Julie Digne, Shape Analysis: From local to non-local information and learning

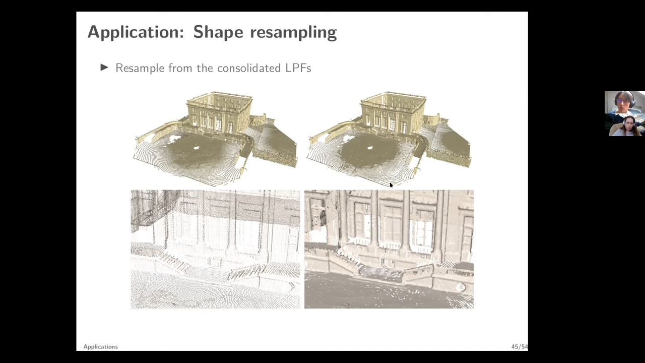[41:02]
but over there, since it's at the scale at which it's looking at the data, these are only lines, it will just resample lines. So it tends to respect the original sampling distribution of the shape.